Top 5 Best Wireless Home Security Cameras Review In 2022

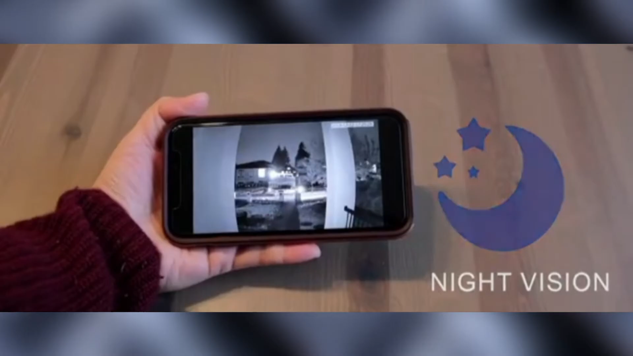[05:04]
Our proprietary algorithms can use our cutting-edge image recognition technology to distinguish between human and other sorts of movement, so you won't get false alarms from falling leaves.